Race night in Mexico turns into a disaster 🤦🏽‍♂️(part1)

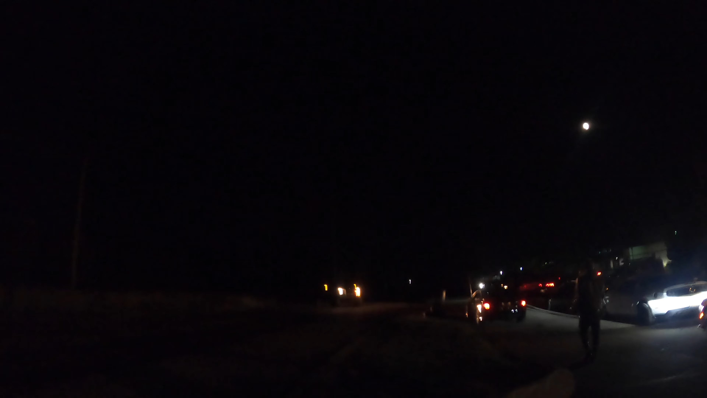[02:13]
So all the businesses around here are shut down. So we usually just come out here, hone down this long ass road, man. So it should be lit tonight, man. Y'all stay tuned for this shit.
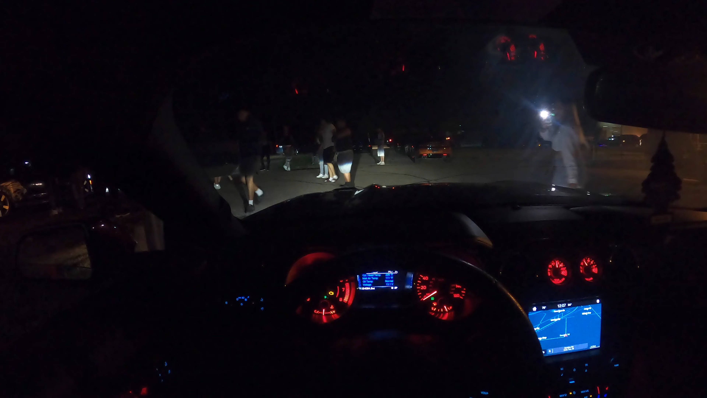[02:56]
Yup. I see. Car coming. It's a car coming. All right, y'all. We trying to get this race started, but there's so many people pulling up to the meet right now that it's hard for us to even get it started.